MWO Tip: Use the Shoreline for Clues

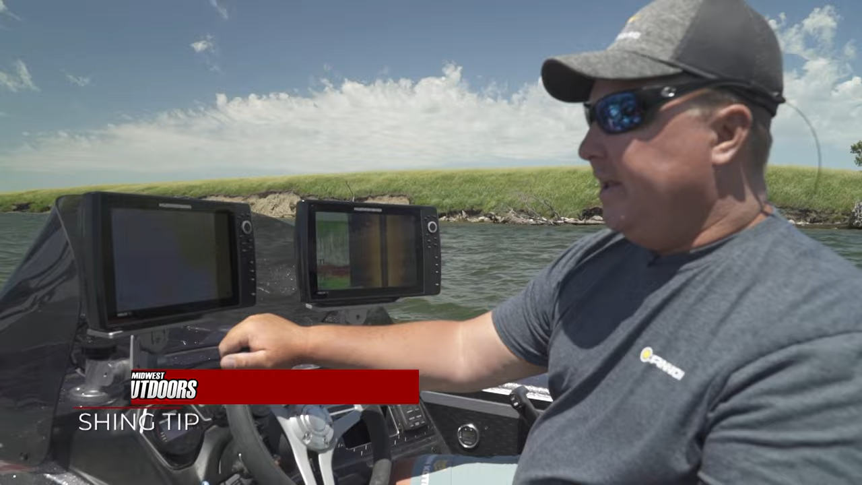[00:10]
Hey one of the things I like to do we're in a South Dakota you know prairie region lake that does not have lake master chart photography and so one of the things you can do is read the shoreline so if I see like a real flat shore or a real flat contour to the shoreline that's typically what's gonna be out in the lake now you notice we got a cut bank here and not too far from shore we're sitting in 11 feet the deepest part of this lake 16 feet but that'll help you you know figure out what type of bottom content you have we can see some rock here so obviously I can see on my
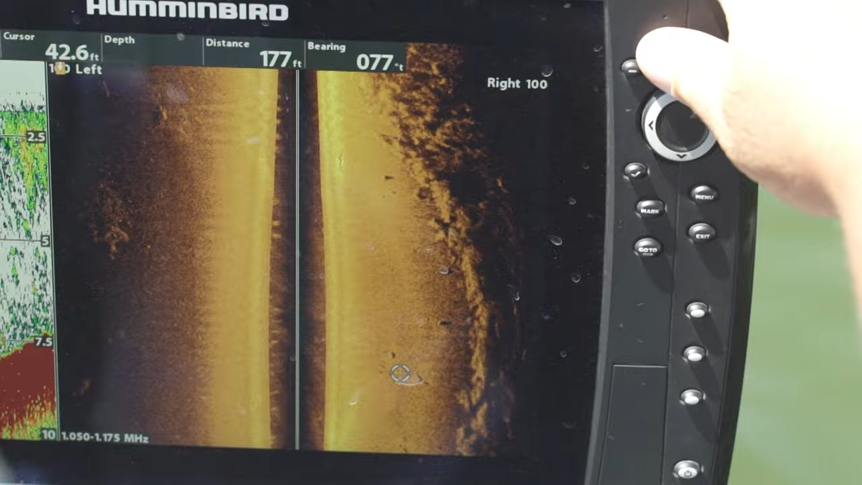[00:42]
side imaging here we've got some rock but just a helpful tool the next time you're on a lake that does not have any contour lines I'm Mark Hortz and that's your Midwest Outdoors tip